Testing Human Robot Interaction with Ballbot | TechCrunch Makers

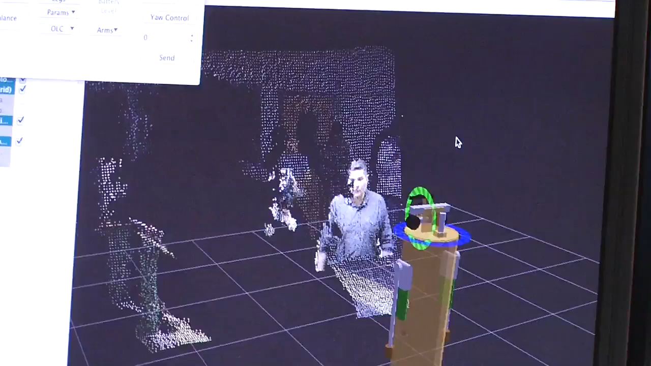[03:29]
So you're seeing a colorized point cloud of depth information along with the color.
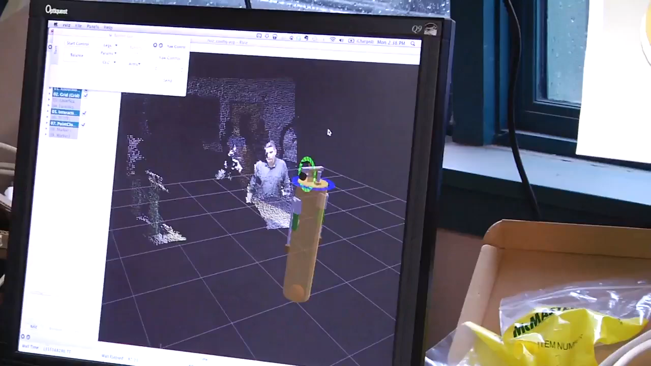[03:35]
So this is just like the Kinect, the Xbox Kinect, but it's a little bit smaller on the head here.
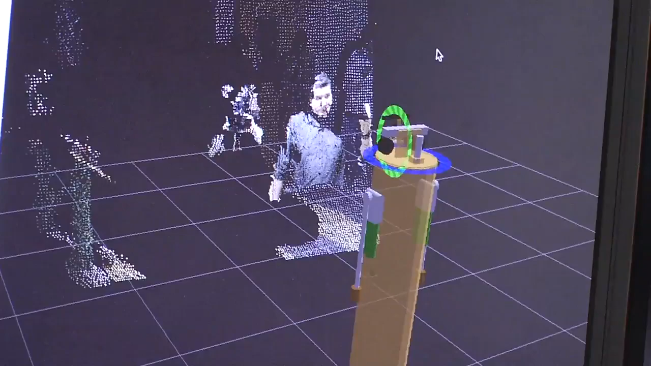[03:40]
That's right. This gives the robot 3D vision, essentially.